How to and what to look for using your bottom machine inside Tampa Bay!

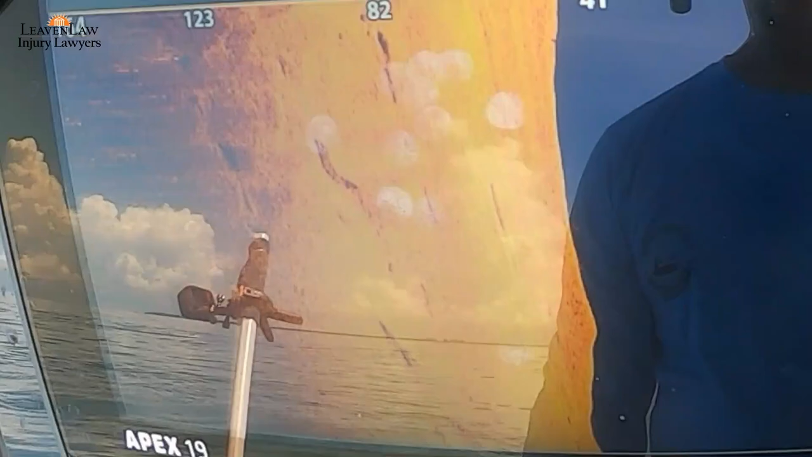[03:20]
And that's exactly what you're going to find. Ledges just like that.
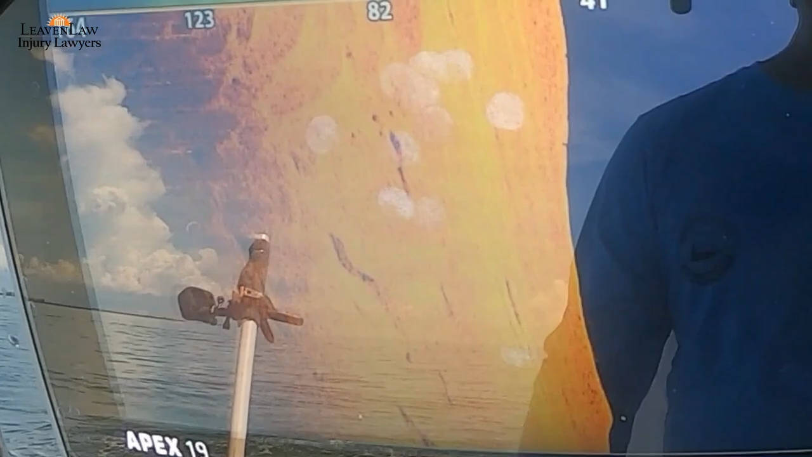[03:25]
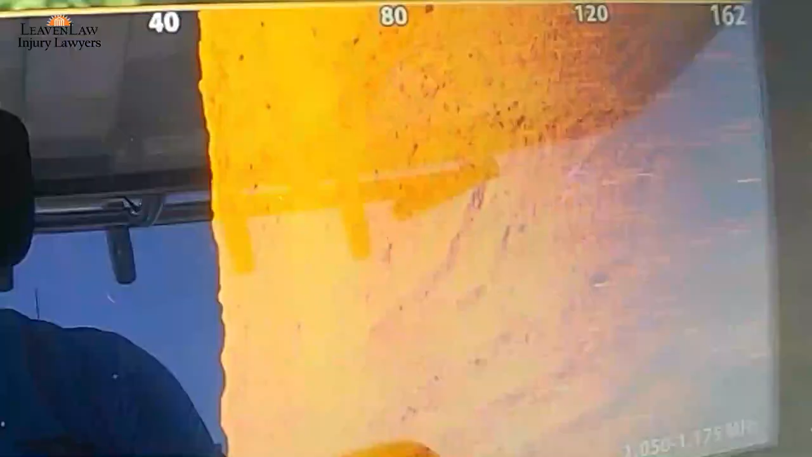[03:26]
And then off that ledge was rocky bottom.
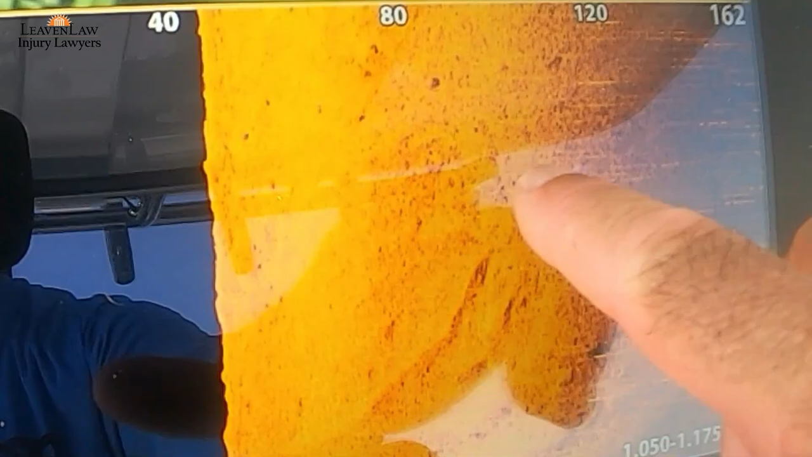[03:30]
And even with that little bit I will stop and fist that
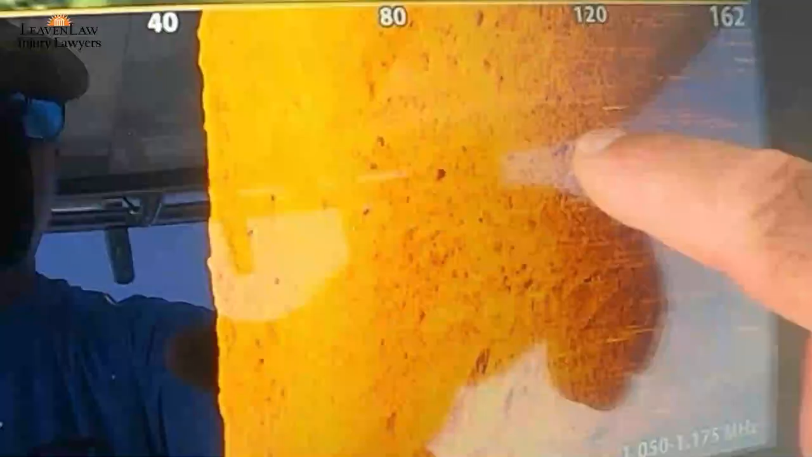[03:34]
because that's
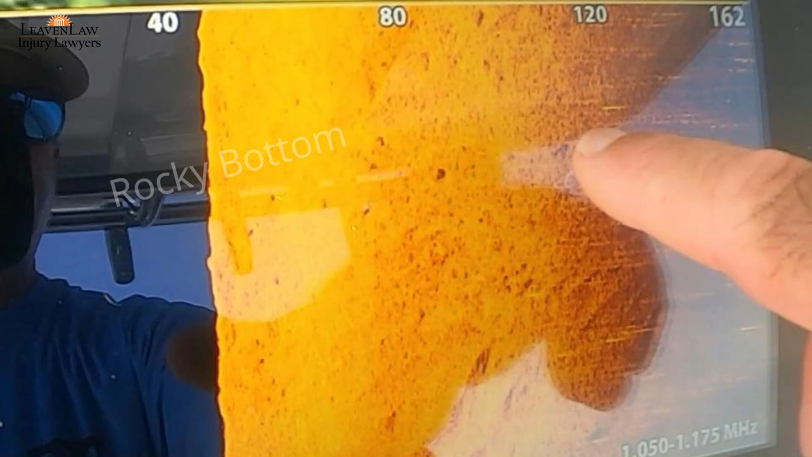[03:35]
not normal compared to everywhere else in the bay.